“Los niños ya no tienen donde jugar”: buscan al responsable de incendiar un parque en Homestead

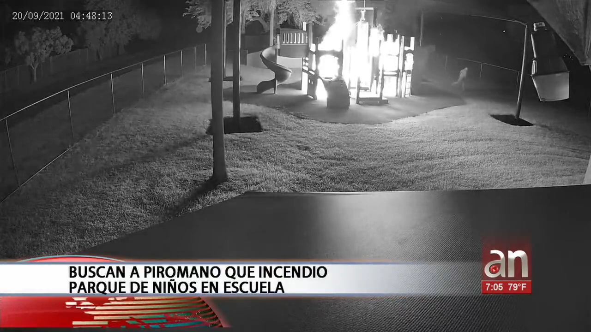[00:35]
He aquí las imágenes de un vídeo de vigilancia que muestran a un hombre entrando en el área de juegos de una escuela para después prenderle fuego.